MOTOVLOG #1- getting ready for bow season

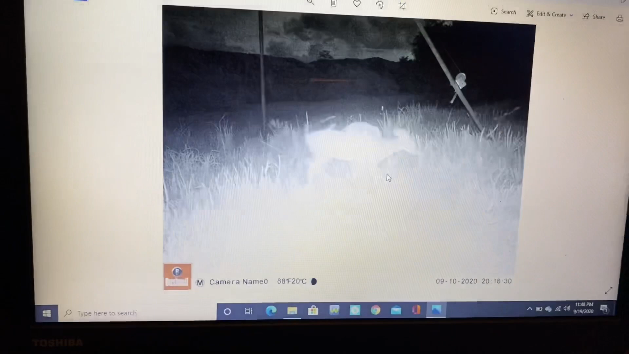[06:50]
There's a raccoon right there. And then look at this, guys. Look at that rack right there.
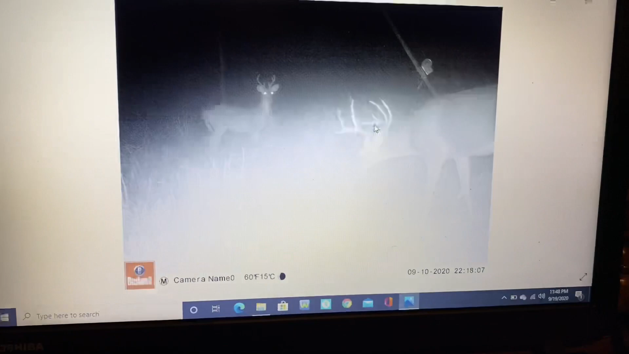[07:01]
That's a nice rack. Pretty nice buck. He has a pretty nice body too. I'd say he's older for sure. And there's a younger one. He still has velvet on his horns. You can't really see in this picture, but this guy is a shooter for sure. This is who I'm going for right here.
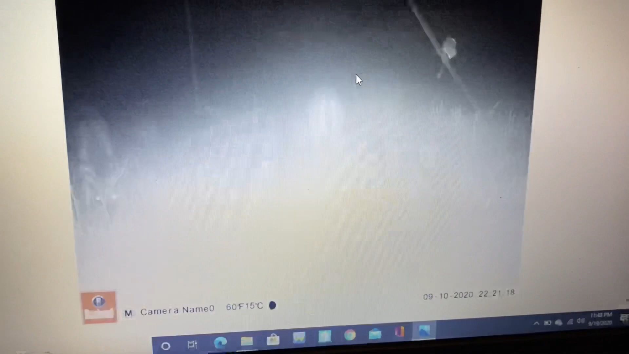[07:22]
Just look how wide that rack is right there. And then also,
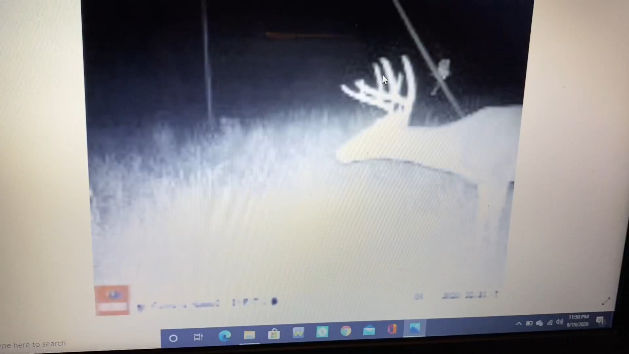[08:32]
And that's a pretty, actually, that might be the same one. But there's another one in here somewhere.